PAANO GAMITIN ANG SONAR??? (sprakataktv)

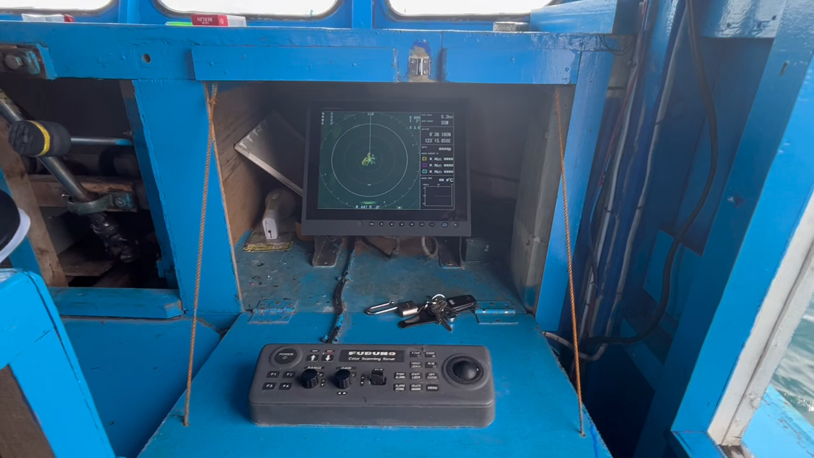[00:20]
So may buntag, good morning mga kaspagata. For today's video, ayan. So nakachimpo ta og di ata diri sa lawod, no?
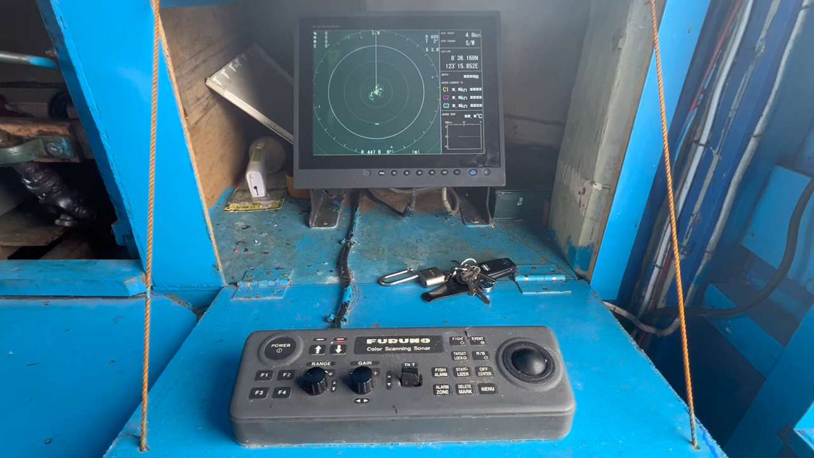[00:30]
Nakachamba nga ipaandar sad ni kapitan ang sonar. Karong adlawan. Alright.
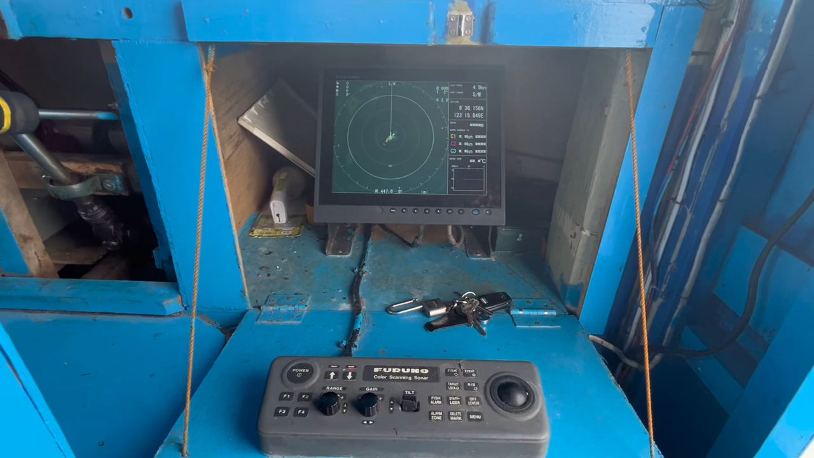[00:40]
So para mapagana ang sonar mga kaspagata, naa ni sa generator sa ubos. Dayon.
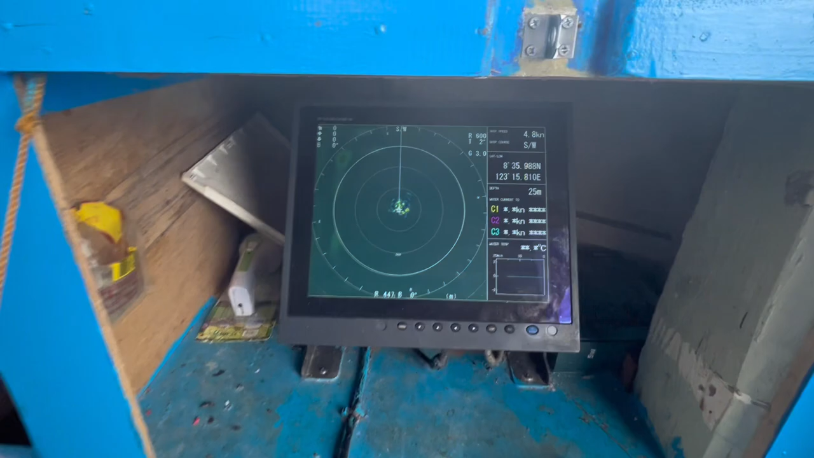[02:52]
On screen: depth 25 m, speed 4.8 kn
mao kini ang monitor sa atong sonar mga kaspagatak. Nya sa ilalom man ni daghan pa ni siyang mga box dito, no. Tagpo kay mga box.
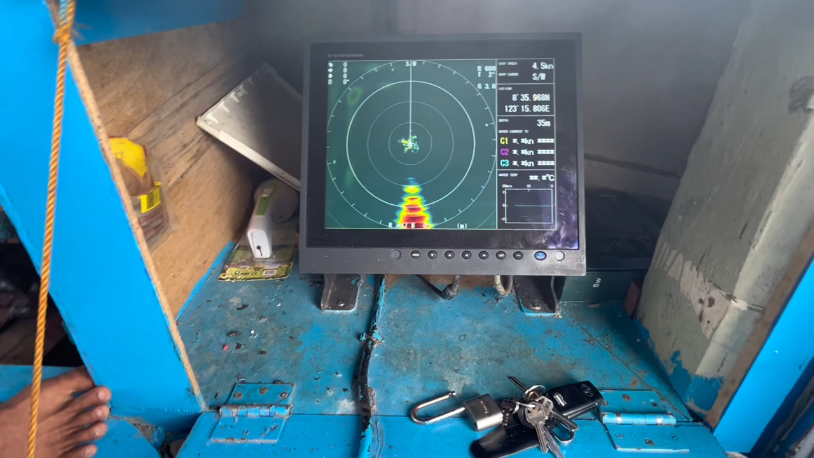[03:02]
On screen: depth 35 m, speed 4.5 kn
Ang iyang kwansad dako sad ni siya og
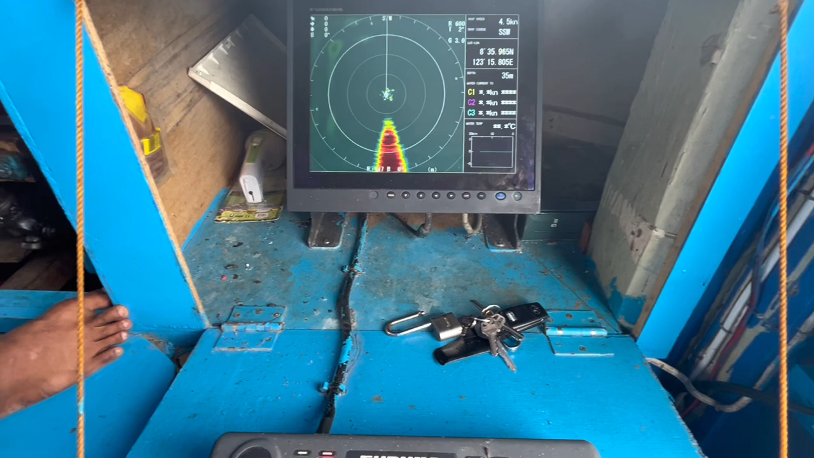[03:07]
On screen: depth 35 m, speed 4.5 kn
katong iyang transducer mata mga kaspagatak, grabe ka bugat dako kayo. So nasa to yung mga motor dito. Kay ang trabaho sa iyang kwan mga kaspagatak.
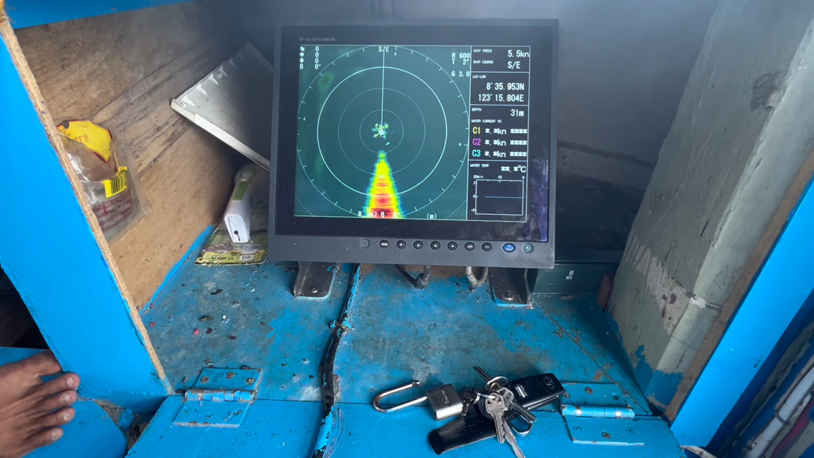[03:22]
On screen: depth 31 m, speed 5.5 kn
Sa iyang mata na yung motor, kay ang trabaho sa motor na to is magpanaog, magpasaka sa mata.
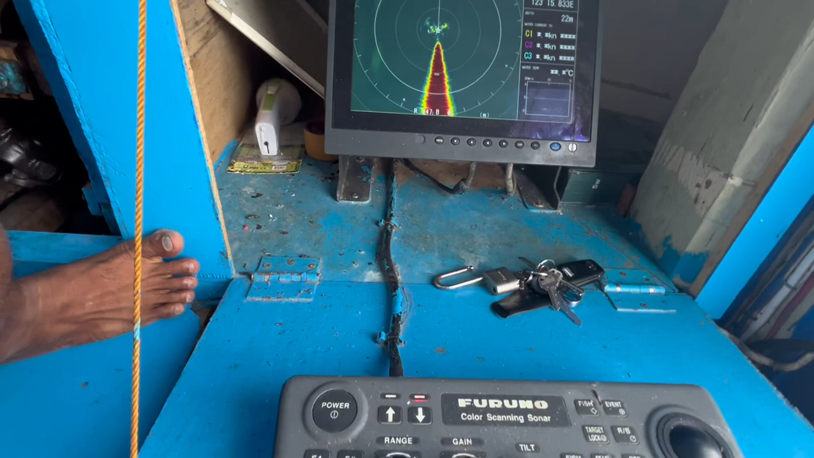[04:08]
So dalion ako kini mga kaspagatak, mo na siya tilt
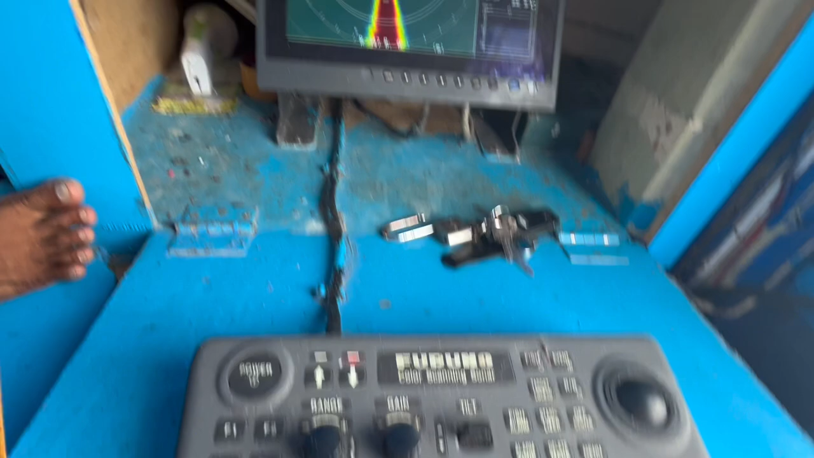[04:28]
kinanglan na ito ipalaw mga kaspagatak para masundan ito kung sa kalawma ang isda.
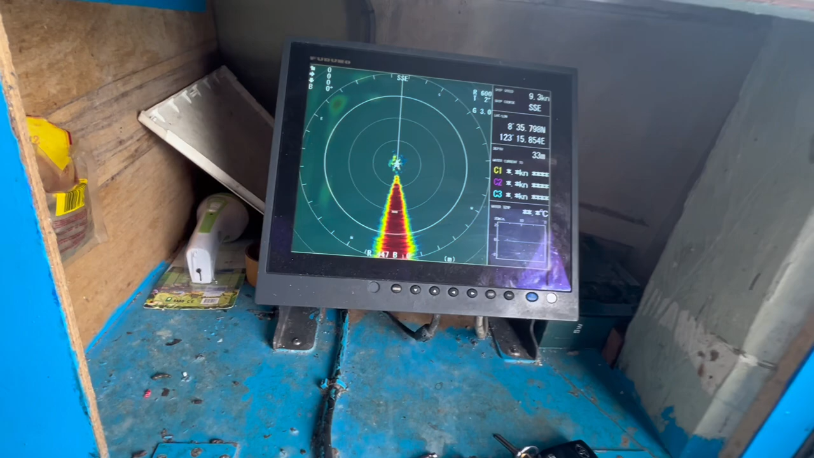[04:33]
Kung mag-scanning ta, dapat ang tilt niya ibabaw ra mga 2 degrees, ayan, mga 2 degrees or 3 kung mag-scanning. Pag makakita na kag-isda, magkaduol siya, magkadako. So ang gigamit sa nato nga gain is 3 lang mga kaspagatak.
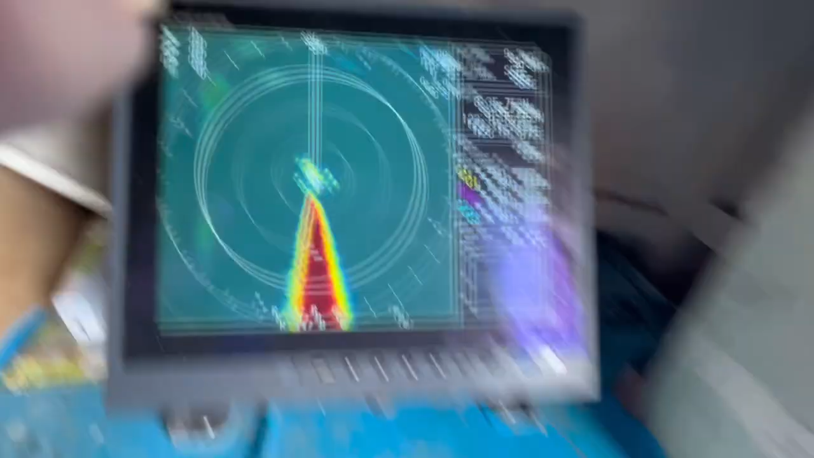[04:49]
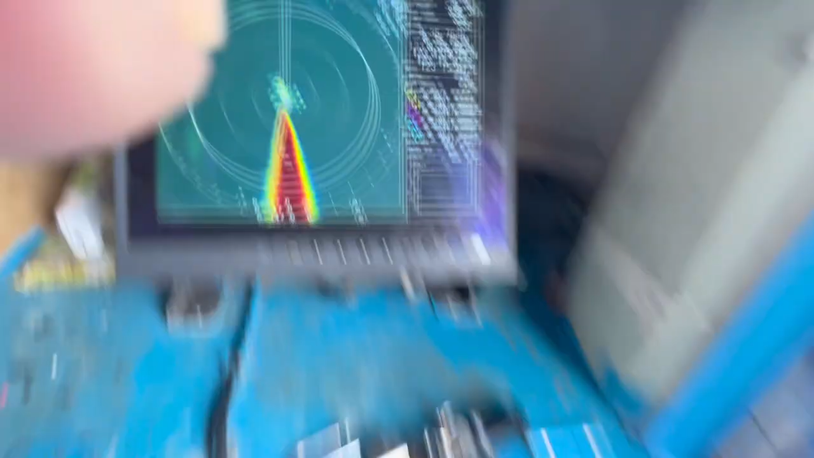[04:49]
Maraw na ito. Pasaka sa daw.